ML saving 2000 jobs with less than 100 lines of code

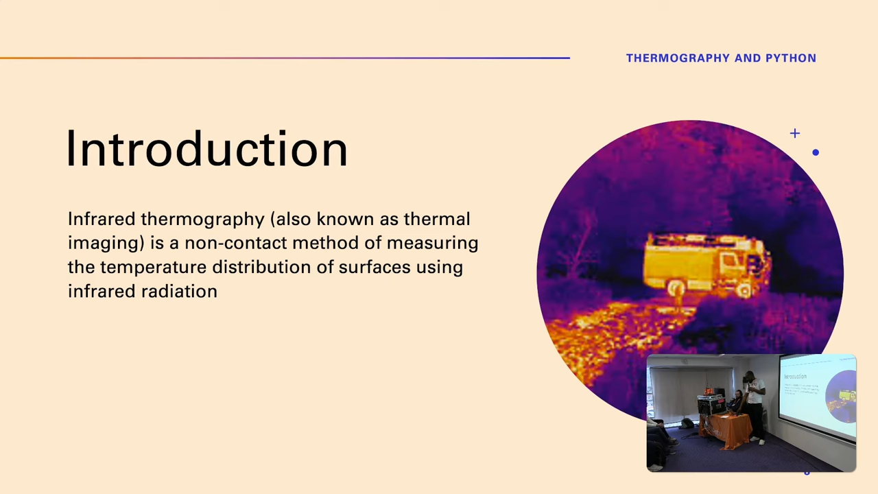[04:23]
20 000 they were not able to sustain the startup so just to understand what we use thermograph for i'm just going to give you some
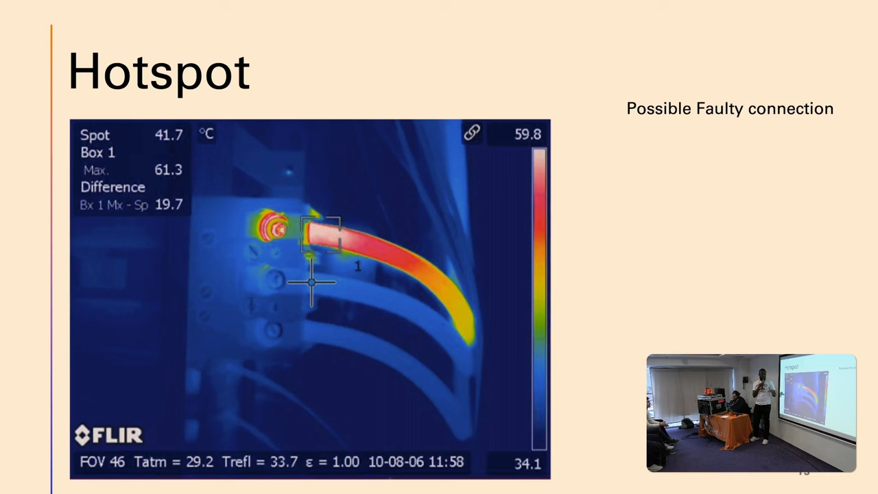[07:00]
On screen: spot 41.7°C
all machines uh that emit a red area shows that there is a problem give you an example this is an electrical uh motor it's normal for an electrical motor to heat up right so so if this image is given to someone without the technical know-how they will predict it as having a problem but this is not a problem this is how this works
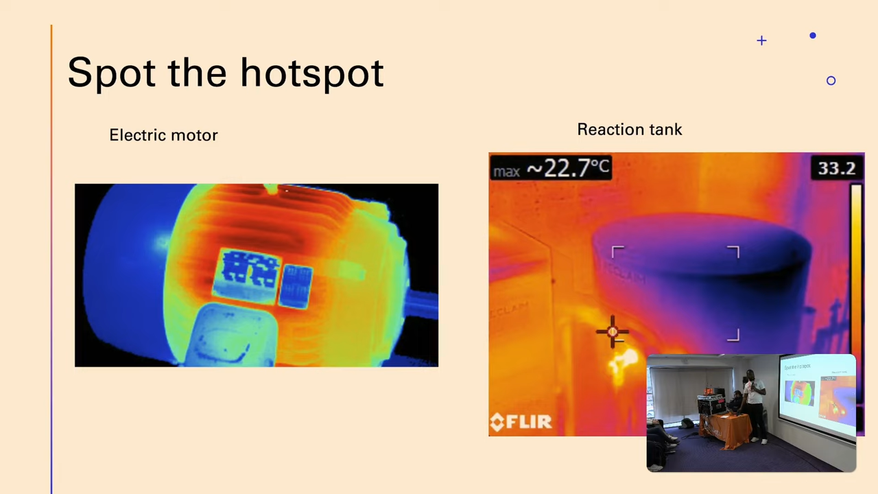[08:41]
On screen: max 22.7°C
so this is just for you just to understand what they are using it for um and what they are doing um just to show some of the machines that they are using it on this is a presser that